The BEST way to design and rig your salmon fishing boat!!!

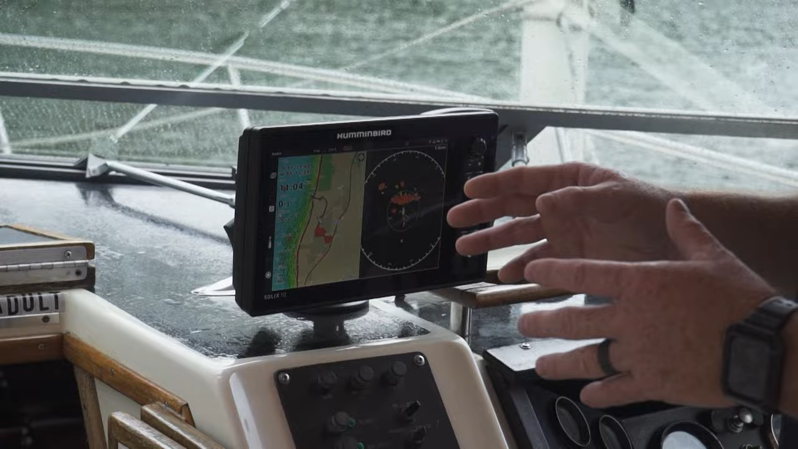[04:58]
This unit is networked to this unit.
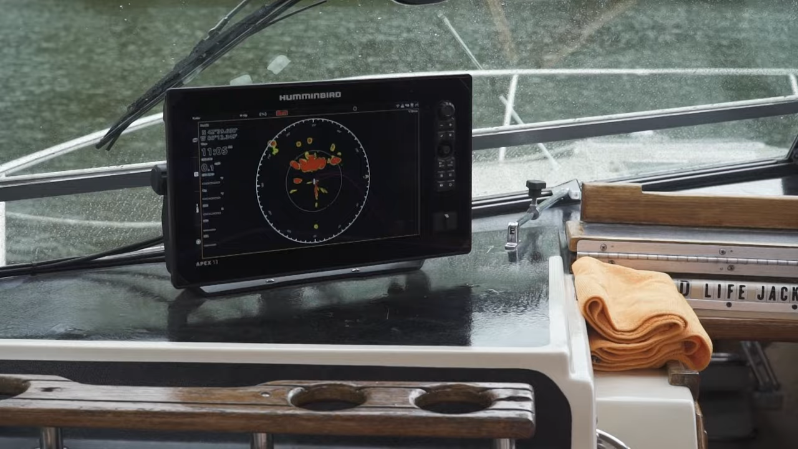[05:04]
It allows me to control that radar or that other unit from this graph. It allows me to control my
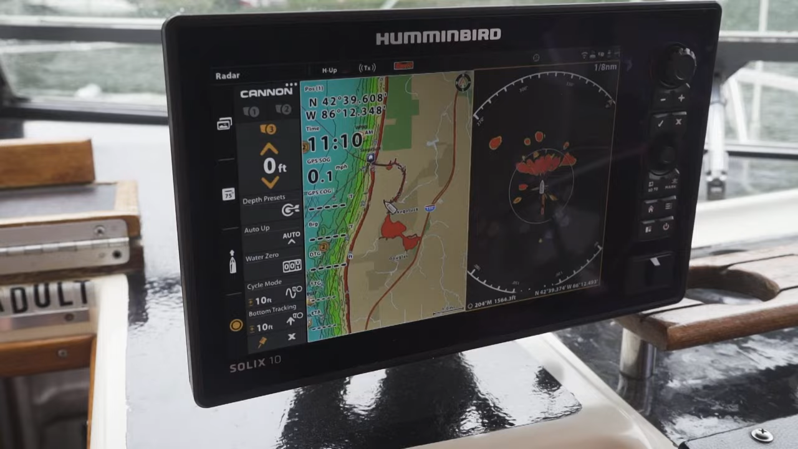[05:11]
downriggers and it talks to the fishhawk and all this